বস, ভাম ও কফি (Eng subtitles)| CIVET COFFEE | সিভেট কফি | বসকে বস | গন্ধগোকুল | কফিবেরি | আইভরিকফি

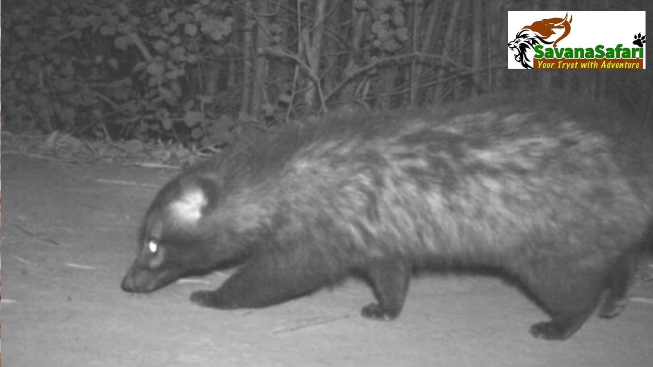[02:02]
कोथाओ एदे नाम बागडोस, आवार कोथाओ माच बंदर, इंग्रेजी नाम सिवेट।
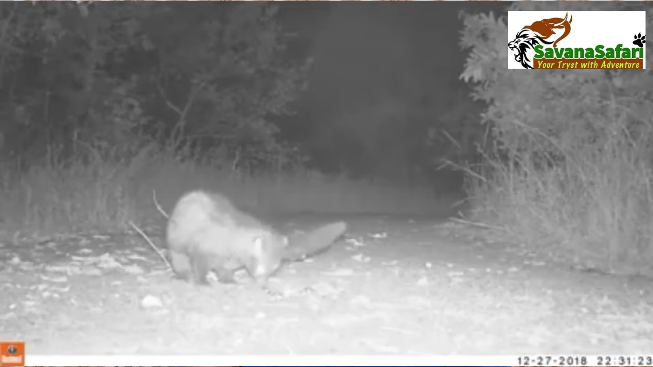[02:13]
एदेर मुद्धे मालाबार सिवेट्टो प्राई अवलूप्तो होते बोशेचे। गतो बचोरेर लोगडाउनेर सुमाए।